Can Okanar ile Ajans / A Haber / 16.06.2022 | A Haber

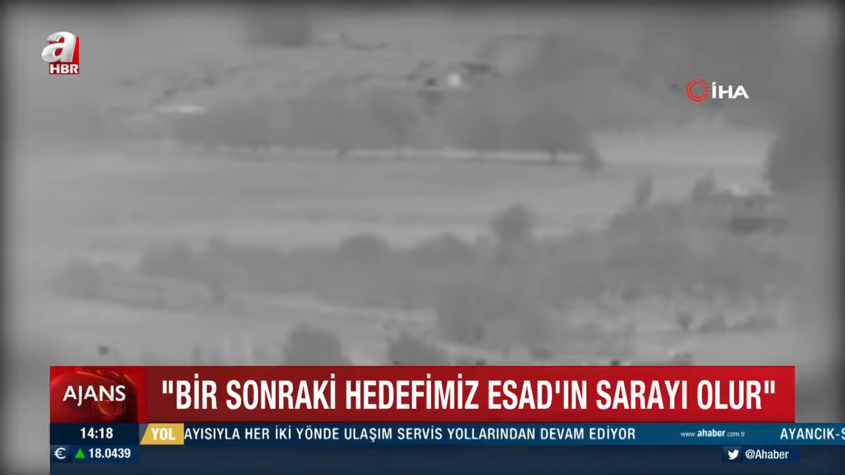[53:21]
Faal durumdaki tek pisti ağır hasar alan havalimanında uçuşlar tamamen durdurulmuştu. Saldırıda Tahran'dan Şam'a taşınan gelişmiş
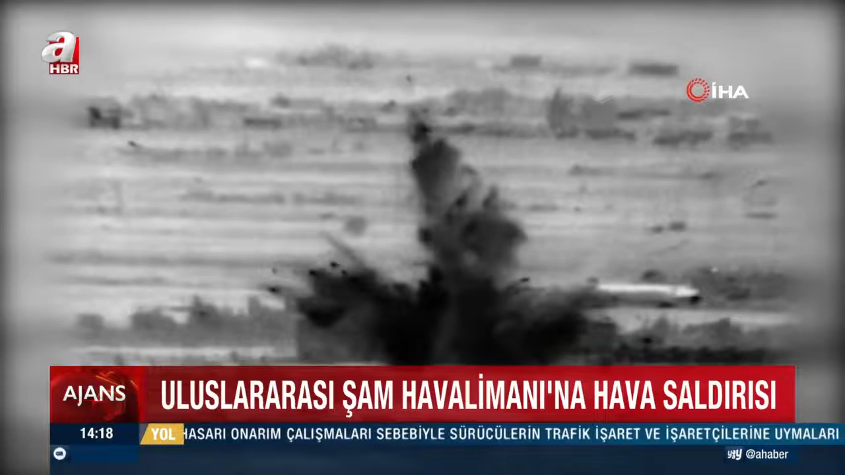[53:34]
İran silahlarının vurulduğunu öne süren İsrail medyası, Tel Aviv'in bu eylemle Esad rejimine de uyarıda bulunduğunu iddia ediyor.